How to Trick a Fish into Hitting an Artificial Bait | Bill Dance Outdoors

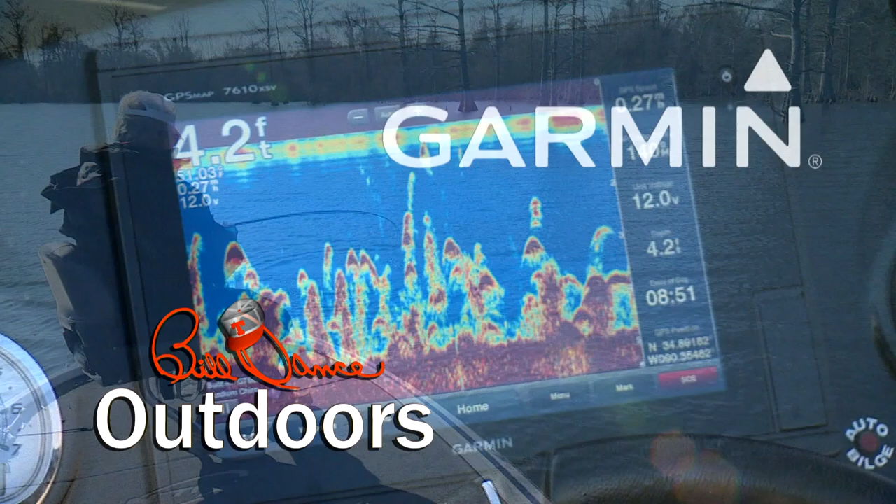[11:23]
On screen: depth 4.2 ft
And by Garmin. Fight your fish, not your fish finder.
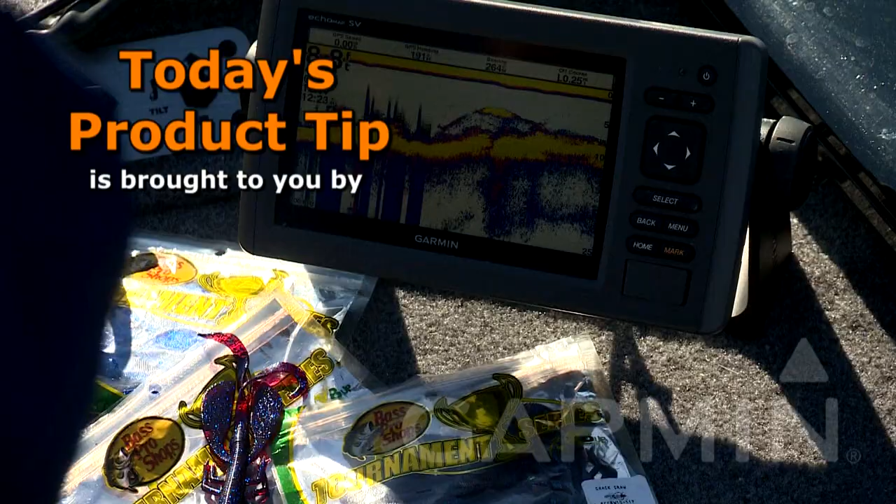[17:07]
Today's product tip is brought to you by Garmin and their GPS map series, Shark Plotter Sonar Combos.